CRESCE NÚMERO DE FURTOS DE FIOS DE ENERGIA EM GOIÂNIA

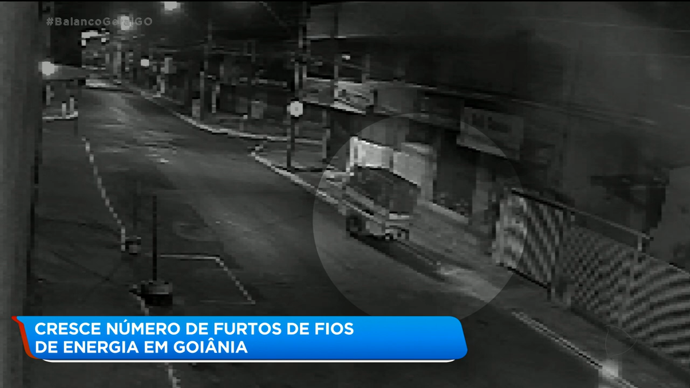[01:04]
Essas imagens de câmeras de segurança de uma das lojas registraram dois catadores de materiais recicláveis no local onde os fios foram furtados. Eram duas e vinte e cinco da madrugada, de segunda para terça-feira, quando os dois homens foram flagrados na parede mexendo nos relógios. O carrinho usado para transportar materiais recicláveis ficou em frente ao local. Depois de mexerem nos relógios de energia, um deles colocou algum objeto no carrinho, enquanto o outro se sentou na porta de uma loja.